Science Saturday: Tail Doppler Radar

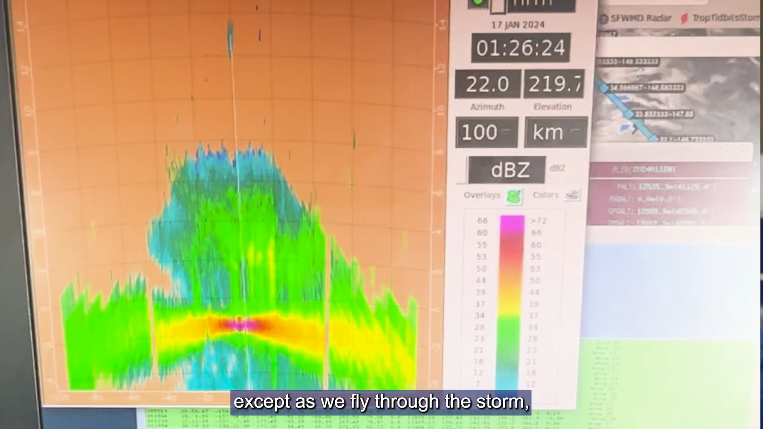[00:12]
So this is a Doppler radar, just kind of like you see on TV, except as we fly through the storm, we're essentially getting a 3D picture of the wind and rain in the storm.